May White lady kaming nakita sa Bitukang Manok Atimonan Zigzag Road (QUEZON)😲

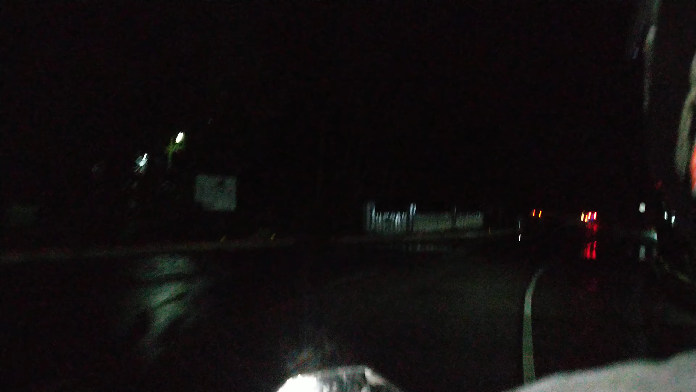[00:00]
Hi! Mga Master! Quezon Protected Landscape So, andito tayo sa may paana ng Paana ng ano, ng video ang malakim sa may ati Monad
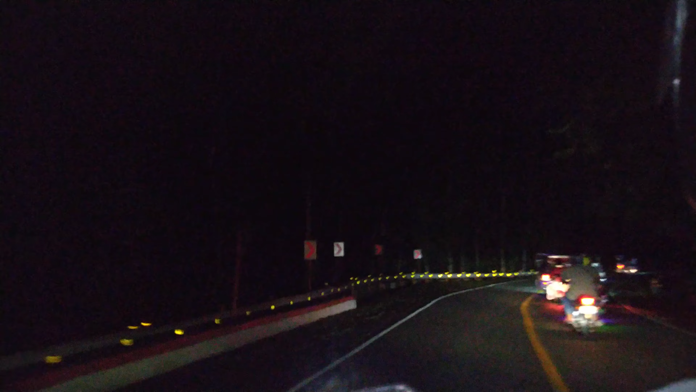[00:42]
ito kami tumaan sa may ati Monad Yan Yan Second time
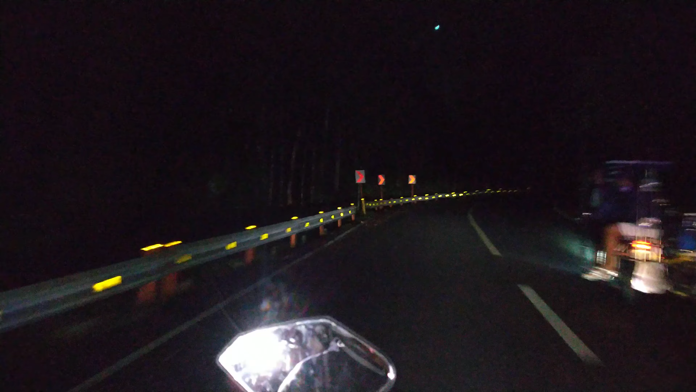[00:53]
Second time na namin tumaan dito kasi noong last 2017 at 2018 Galing di kami ng ano ng Palompon late so dito rin kami tumaan that time Yan So, second time around dito nung dito kami tumaan ulit pag matang Bicol Sobrang dilim po dito mga Master Sobrang dilim
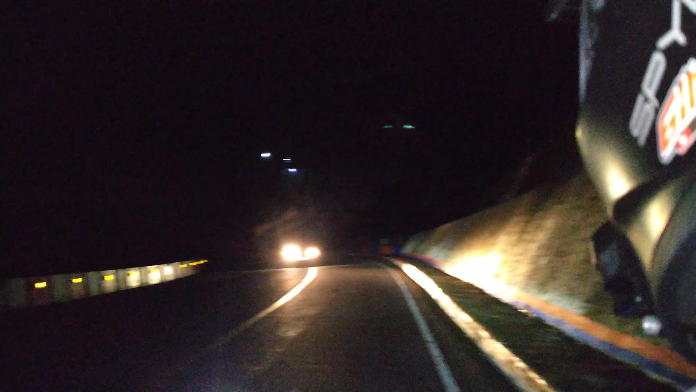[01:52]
Yung dalawang ilaw sa taas tao yan tao na nagsasign
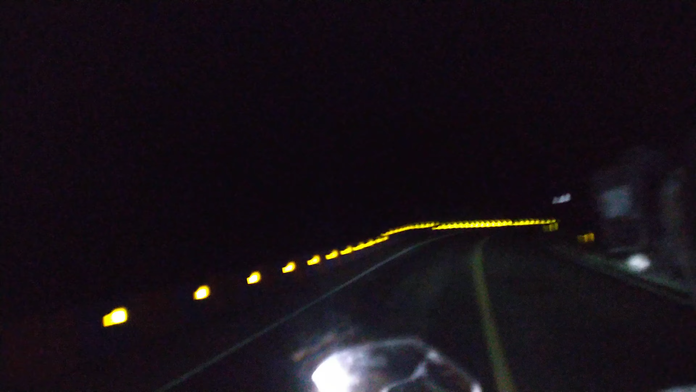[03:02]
grabe no kahit gabi nandito sila no may mga bukas na tindahan dito mga master sa mga gilid gilid yan so ayan nakalagpas na tayo ng ano bitukang manok kong tawagin so ayan